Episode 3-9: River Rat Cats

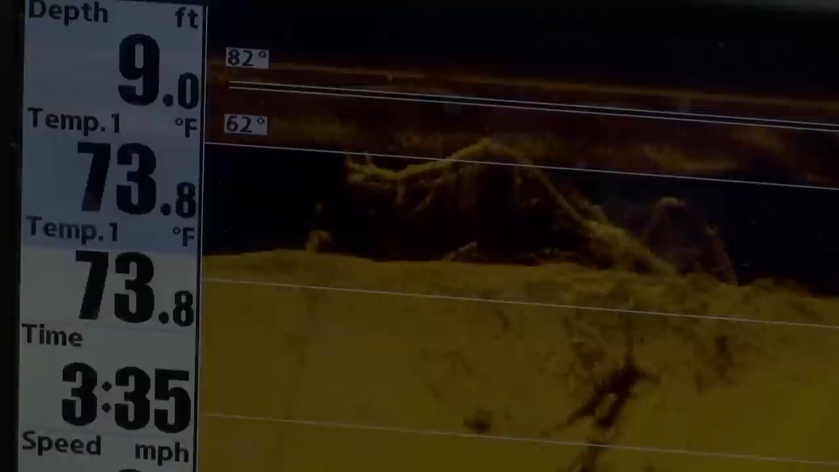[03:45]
On screen: depth 9.0 ft, water 73.8°F
And when you look at where they live, it's easy to see why. Loaded with silt from farm runoff, visibility in the red is normally only a matter of inches.
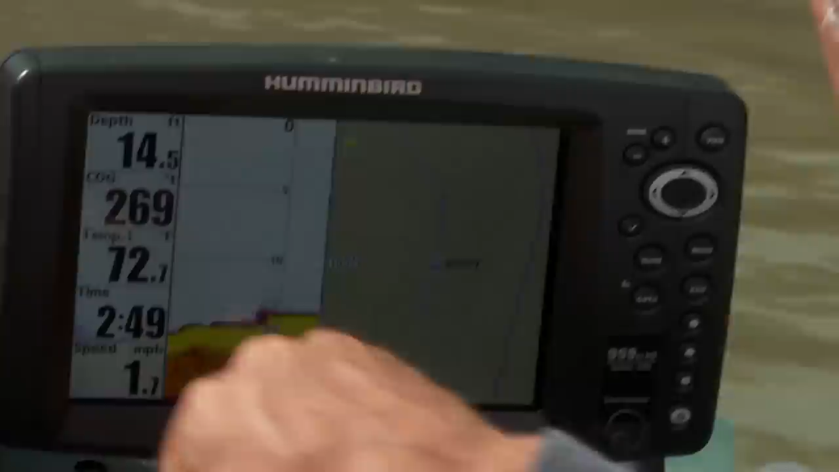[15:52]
On screen: depth 14.5 ft, speed 1.7 mph
So you need to get me that way far enough so when I anchor you come back to just the edge of it. So here's where they are, right here. Yeah, right on that line up from that stump to that tree. Just at the... Okay, so, yeah. So if we go up here another...
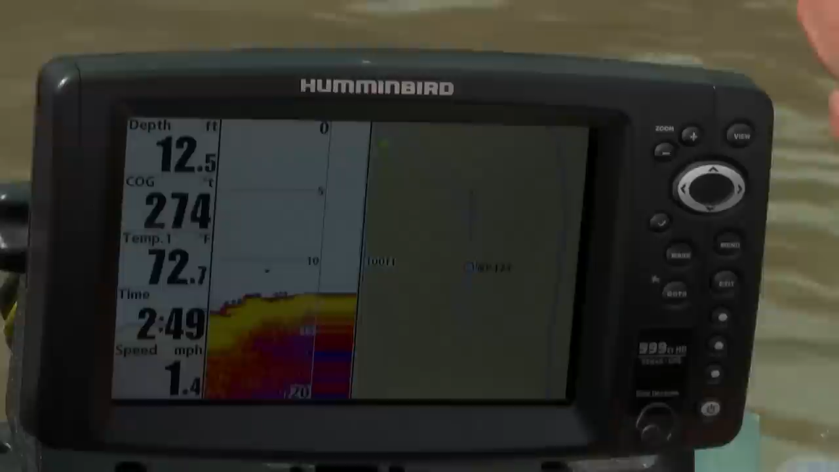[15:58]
On screen: depth 12.5 ft, water 72.7°F, speed 1.4 mph
You gotta get me up just a little ways. I'll put the anchor, we'll come back. Happy here? At this shallow. Yeah, I'd say let's give her 10 minutes here.